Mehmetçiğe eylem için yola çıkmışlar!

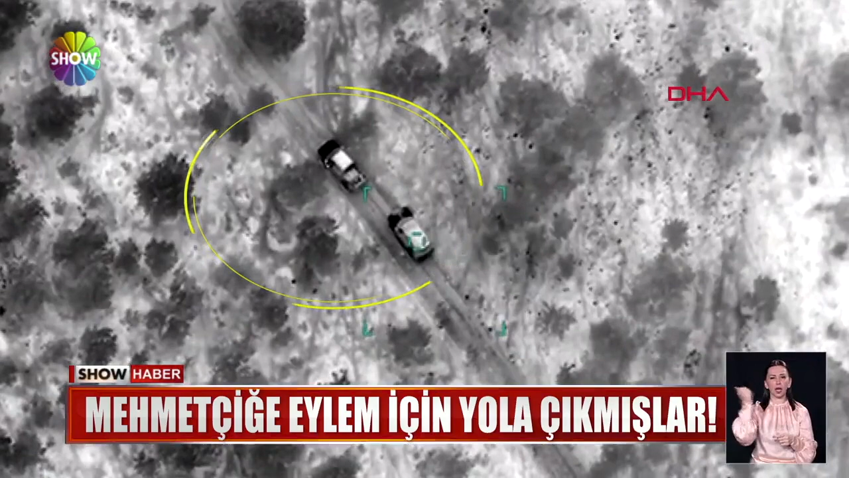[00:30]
MIT, biri gri kategoride aranan 4 hainin Suriye'den Irak'a geçeceği istihbaratını aldığı operasyonun düğmesine bastı.
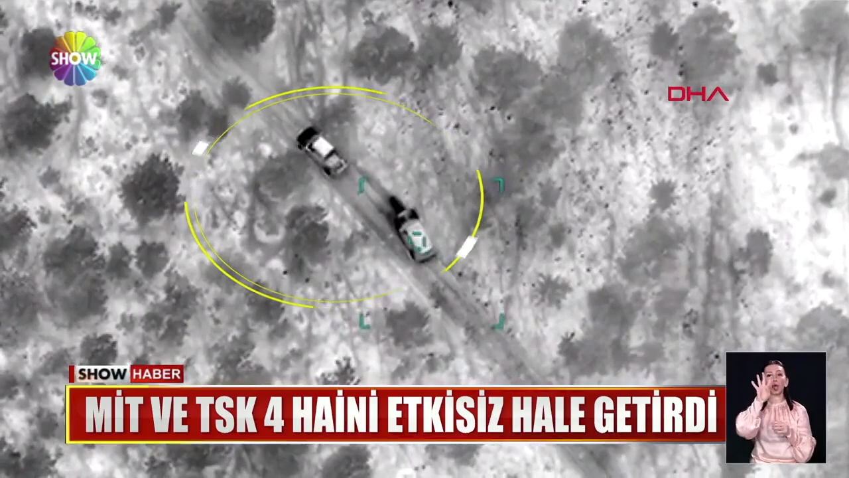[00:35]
4 PKK'lı terörist böyle etkisiz hale getirildi.
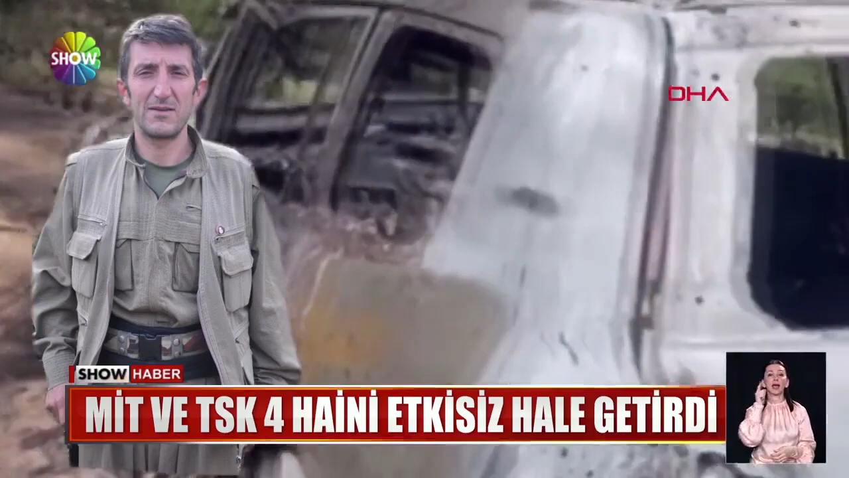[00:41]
24 Mayıs'ta Irak'ın kuzeyindeki Mangeşköy kırsalında gerçekleştirilen operasyonun detayları ortaya çıktı. Terörden arananlar listesinde gri kategorideki Zagros Kodablı Selahattin Dede Suriye'de adım adım takibi alındı.
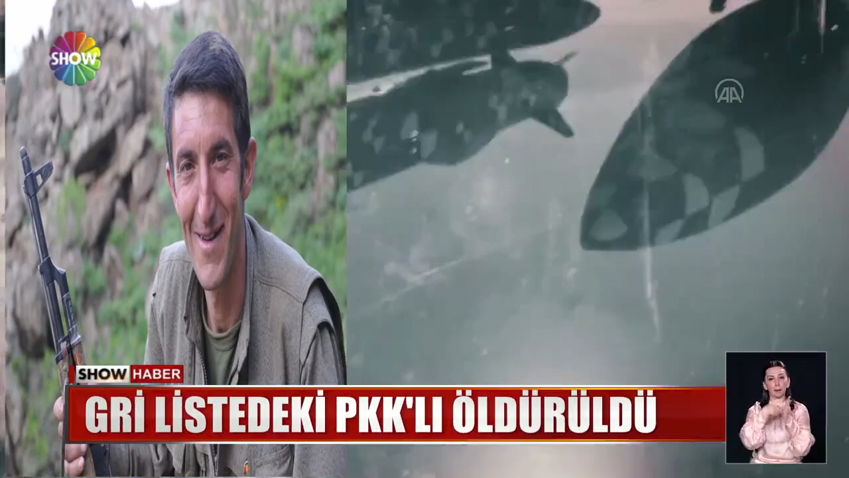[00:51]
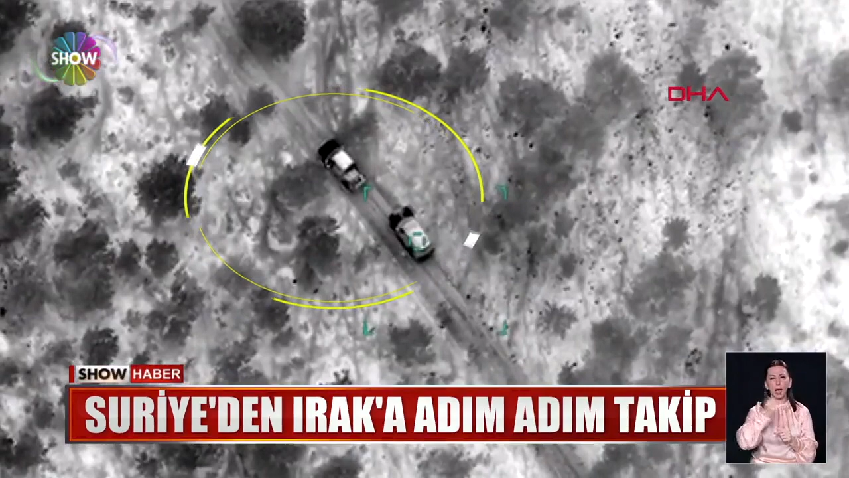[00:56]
MIT, o hain ve 3 arkadaşının Pençe Şimşek Operasyonu'nu yürüten Mehmetçi'ye yönelik eylem için 19 Mayıs'ta Suriye'den ayrıldığını belirledi.
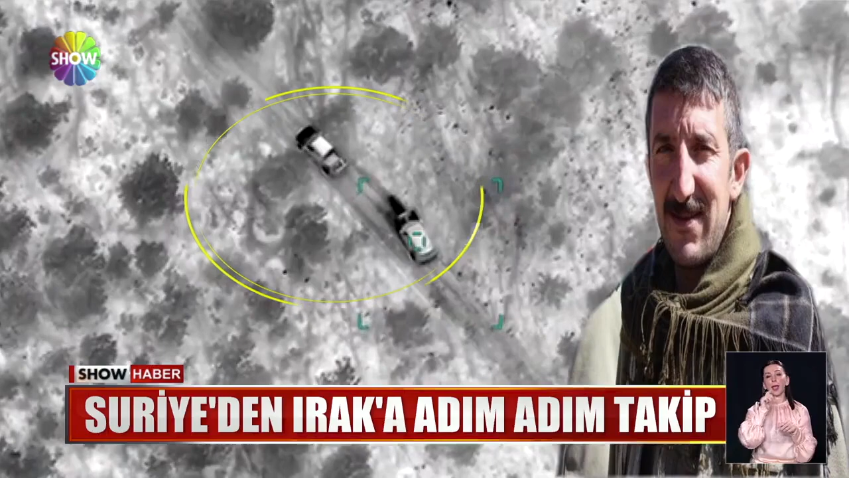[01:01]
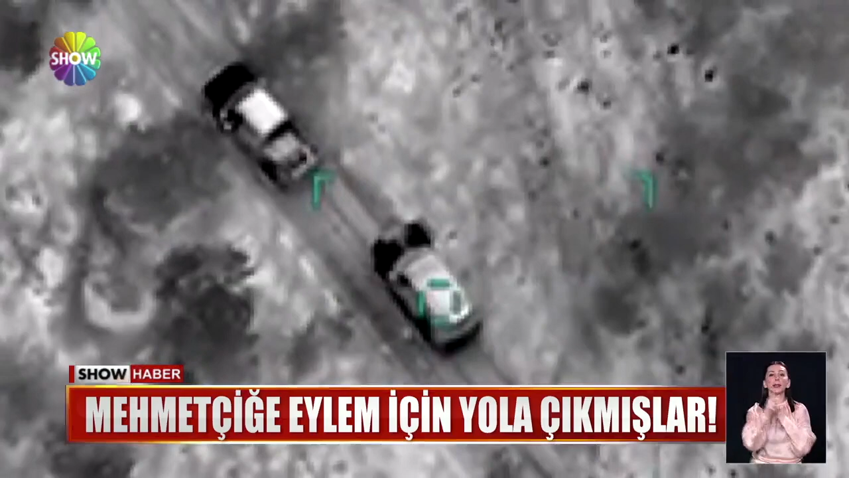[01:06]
4 terörist Irak'a geçene dek adım adım izlendi. Yanlarında çok sayıda silah ve mühimmat taşıdıkları belirlendi.
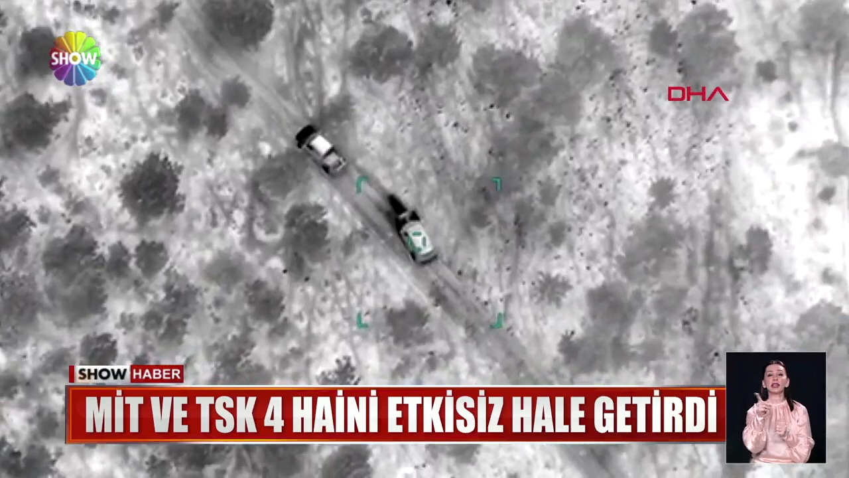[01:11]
4 terörist Türk Silahlı Kuvvetleri'nin hava operasyonuyla etkisiz hale getirilirken yanlarındaki patlayıcılar da böyle infilak etti.